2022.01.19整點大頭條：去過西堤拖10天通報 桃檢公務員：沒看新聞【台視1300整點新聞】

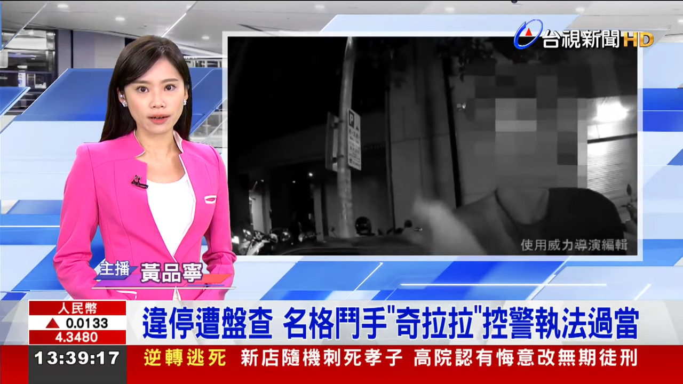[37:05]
警呛瞎是流氓不过警方现在也拿出了秘密器澄清是他先推紧原警出言丑性盘查过程呵护程序
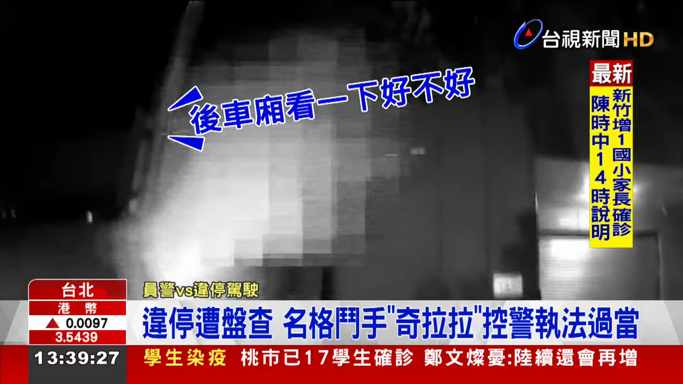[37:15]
驾驶红线围停遭到盘查一听到要被搜车似乎有点不满